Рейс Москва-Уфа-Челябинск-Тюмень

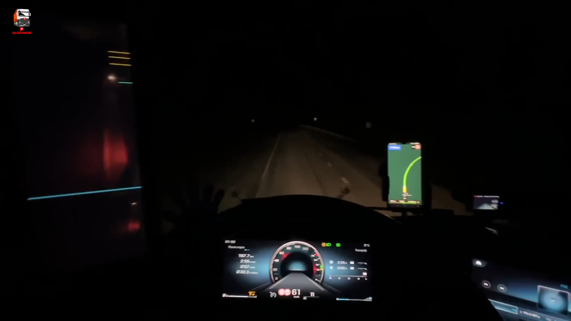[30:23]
100 лет не ездил, кстати, по ночному Уралу. Машин мало, хорошо так. Радио играет. Ну, в общем, кайф. Еще и налегке. Прям вообще шикарно. Что вот, едем. Я вот думаю, сейчас на стоянку на Урале встану, там пельмешки есть хочу. Пельмешки заточим, порцию с компотиком. Да и все, и баньки.